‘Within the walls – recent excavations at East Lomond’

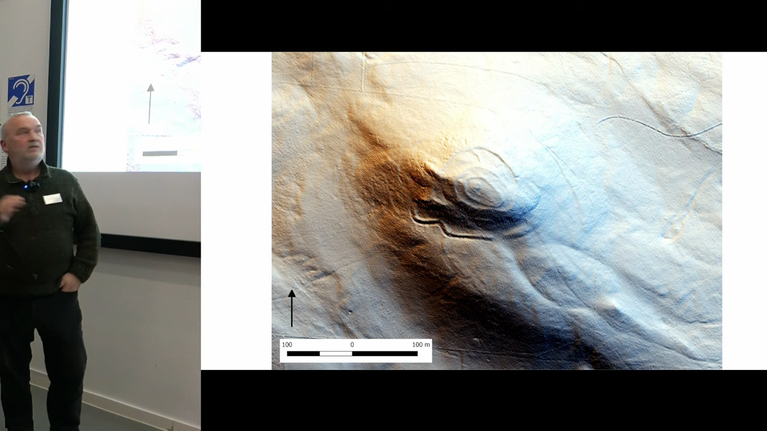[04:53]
you can see here this is a bit of LiDAR imagery you can see the later on square allocations
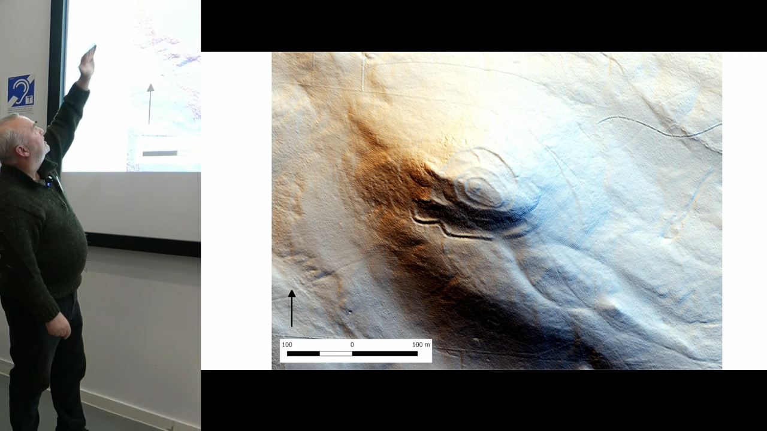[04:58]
of space to people but we also have on the estate the ancient curvilinear
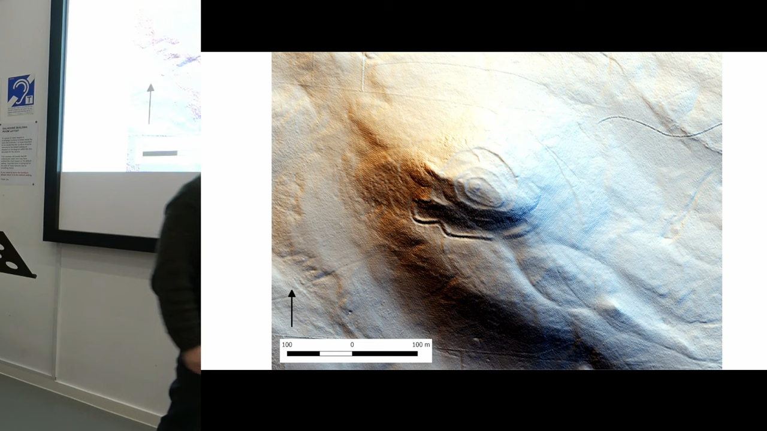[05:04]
boundaries which predate 1695 not straight and protected
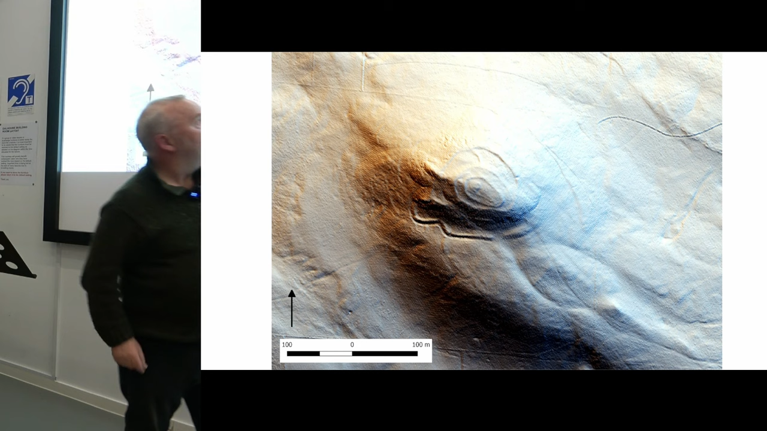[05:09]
and if you look closely you can see that there's possibly some very interesting archaeology under that
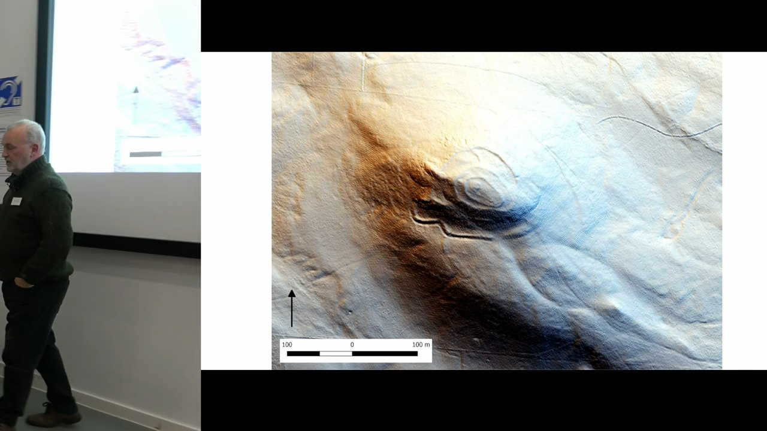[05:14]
so it's a landscape which has been preserved to a degree and protected to a degree from the depredations of the clearances or the improvement program in 1695 and remember 1695 is that decade of the 1690s where Scotland suffered successive crop failures the seven ill years is what it's called and where Scotland lost approximately 15% of its
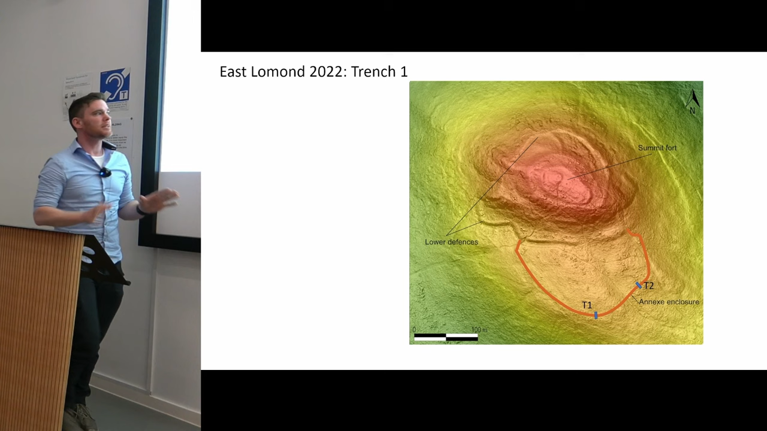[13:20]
outer annex may have been built around the second to seventh century AD and occupation or activity within that dates
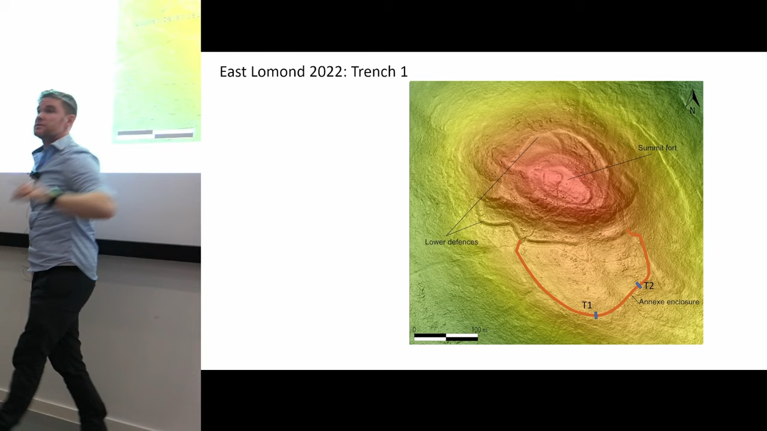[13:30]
a similar period so the first thing we want to do is come along and comprehensively date this outer annex enclosure and then in later years we hope
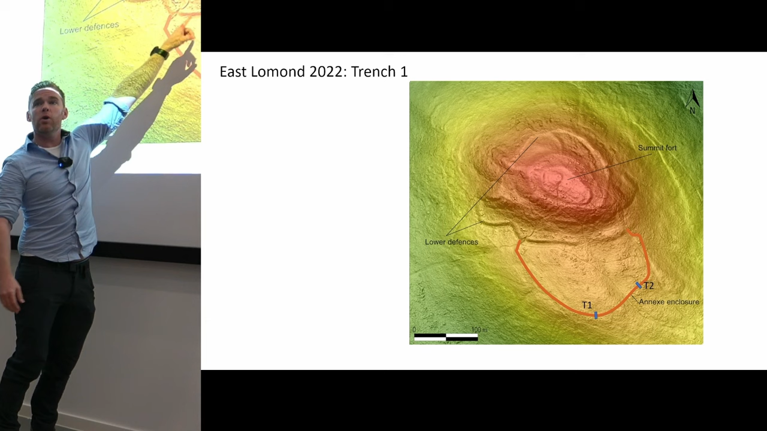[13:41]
to pop up to the upper citadel and all of these really well preserved earthworks up here within the scheduled area that is typically seen as a nuclear hill fort which should date around the seventh to ninth century AD so already we might have a broad chronological outline for the site where you have this big annex
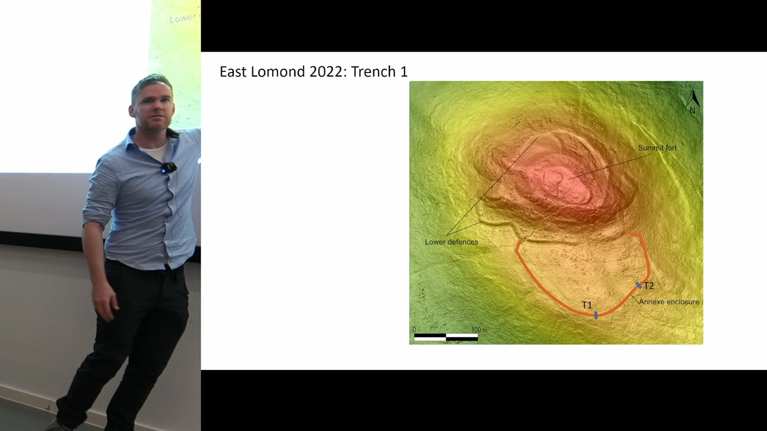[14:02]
enclosure dating to this earlier period which is built upon later during the seventh and ninth century so in